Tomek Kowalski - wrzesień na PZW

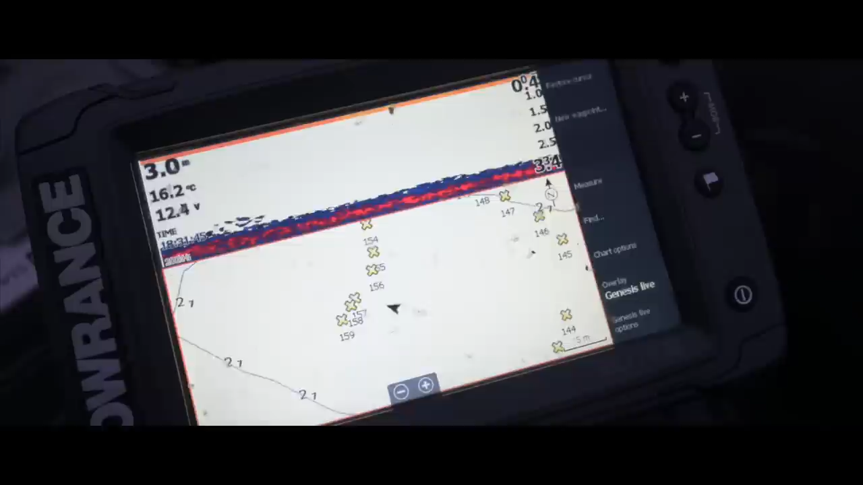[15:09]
On screen: water 16.2°C
Jestem tutaj na tej miejscówce na otwartej wodzie. Tak jak widać tutaj, tam daleko jest ta platforma, gdzie stoję.
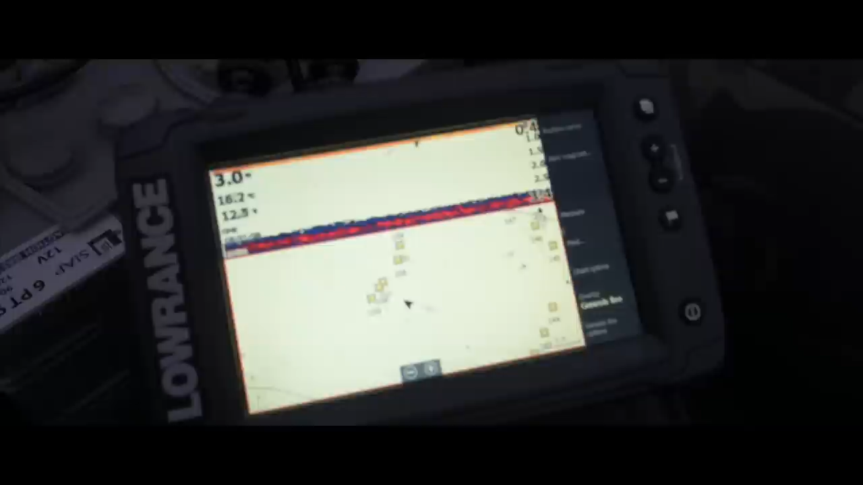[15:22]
No i tu widać na Echosondzie tutaj tymi krzyżykami.
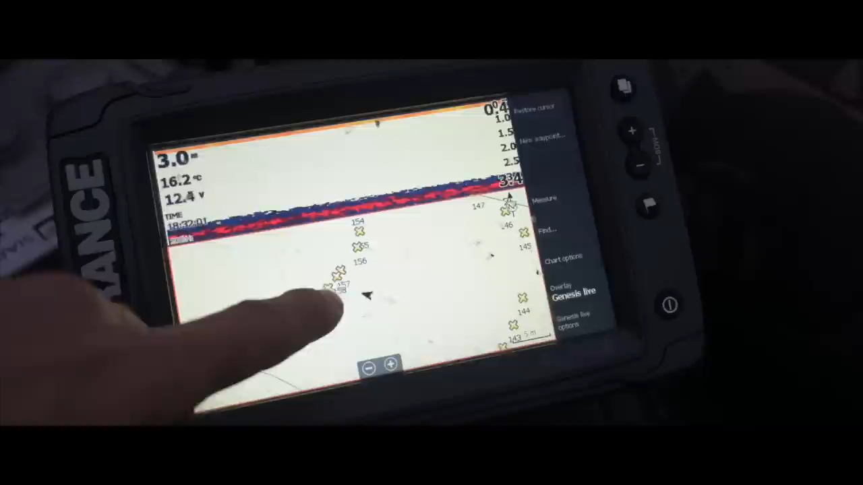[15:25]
On screen: depth 3.0 m, water 16.2°C
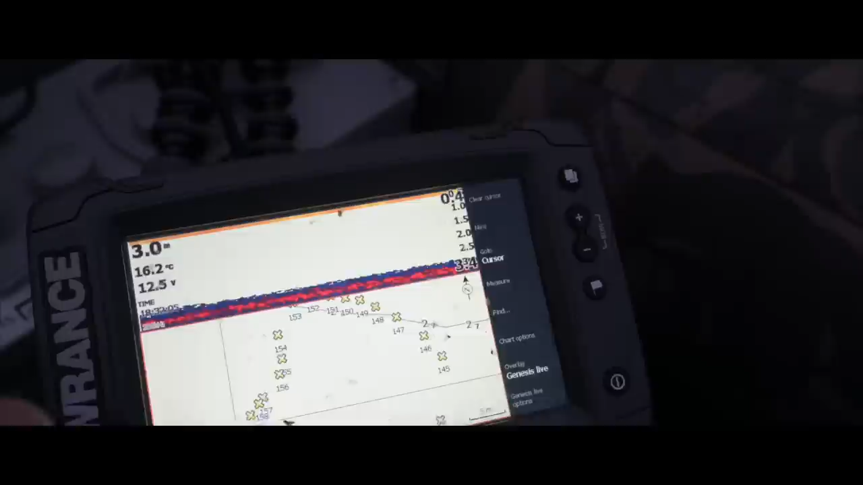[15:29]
On screen: depth 3.0 m, water 16.2°C
Tutaj mam wyznaczony ten, mniej więcej ten obszar po prostu tego miejsca, gdzie nie ma zielska.
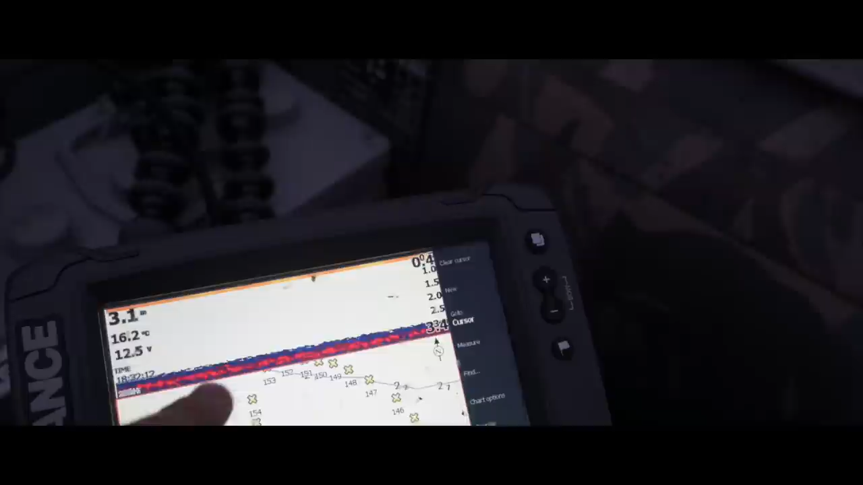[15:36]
Tu widać nawet na Echosondzie, że jest czyste dno z namułkiem, z tą niebieską taką kreską.